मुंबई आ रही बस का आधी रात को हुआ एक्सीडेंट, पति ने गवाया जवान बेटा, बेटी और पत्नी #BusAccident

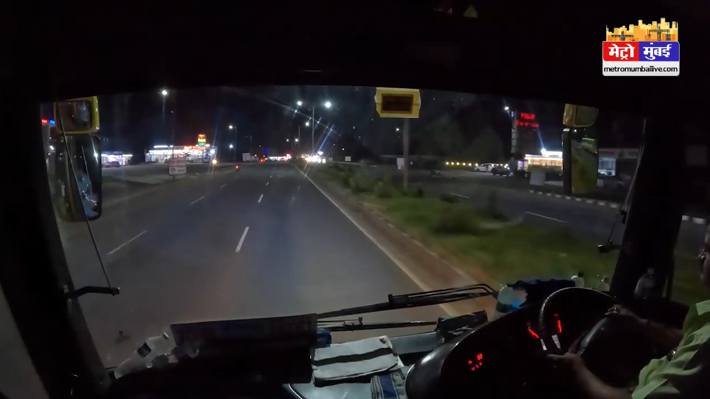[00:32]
सफर का आनन ले रहे थे और तभी अचानक रात को करीब दो बजे कुलापूर पहुचते हैं और हाइवे पर बस पलट जाती है और हाइवे पर इतनम से भगड़ मचाती है सभी